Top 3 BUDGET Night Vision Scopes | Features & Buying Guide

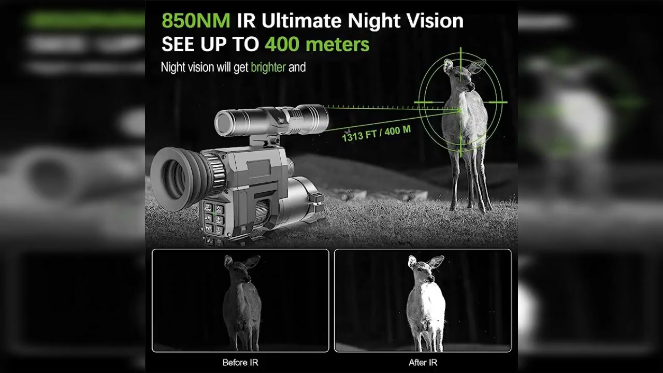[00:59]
Number 2 Hojo Wi-Fi Digital Night Vision Scope $199 The Hojo Koho Wi-Fi Digital Night Vision Scope is designed for rifle shooting and hunting.
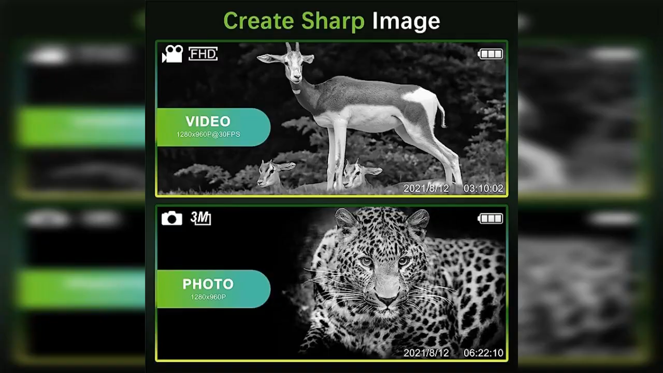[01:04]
It offers impressive night vision capabilities with its no-glow infrared flashlight and red dot light,
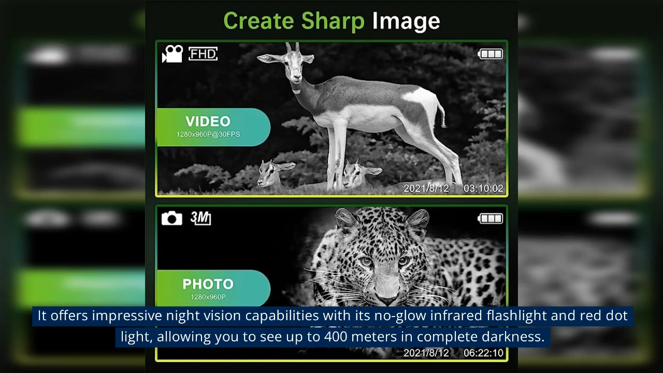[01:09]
allowing you to see up to 400m in complete darkness.